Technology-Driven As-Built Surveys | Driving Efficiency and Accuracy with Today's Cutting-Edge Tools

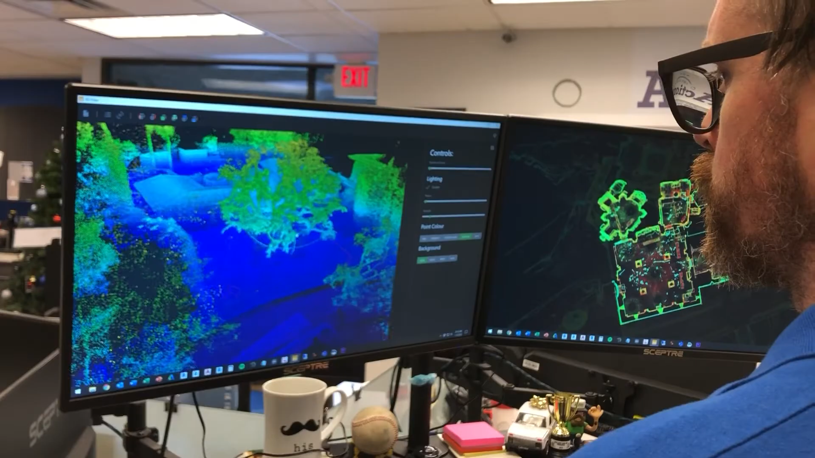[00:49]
which is millions of data points showing every object the laser detected.
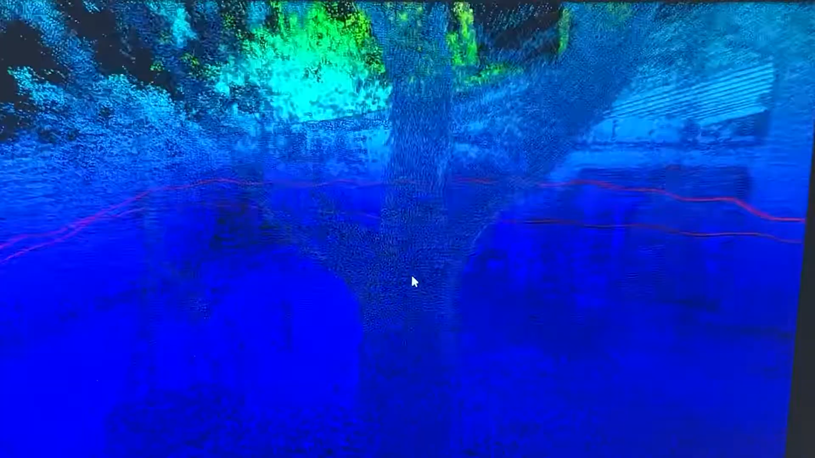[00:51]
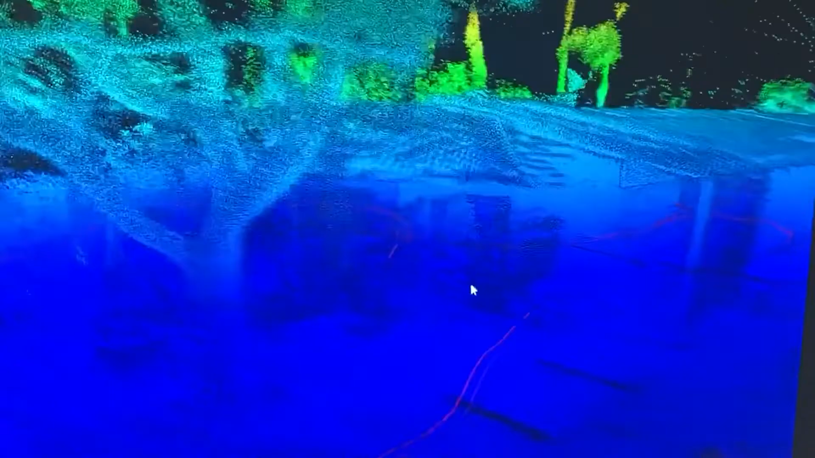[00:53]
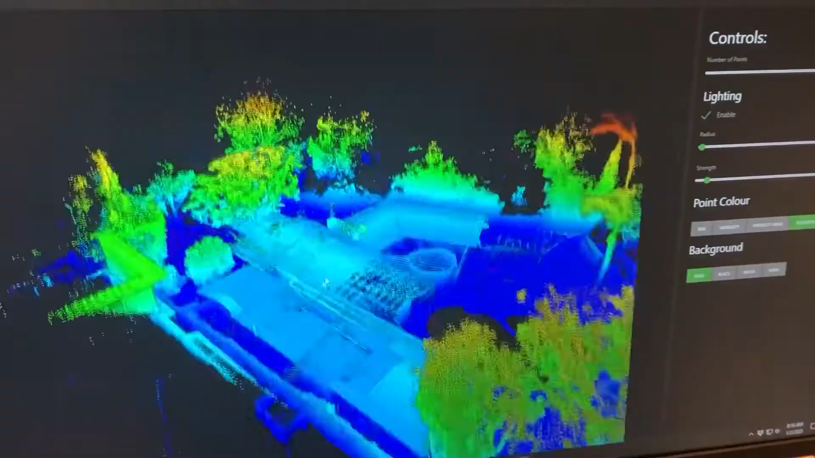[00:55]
And finally, we use the point cloud and other survey data to meticulously draft the as-built plans to our client's specification.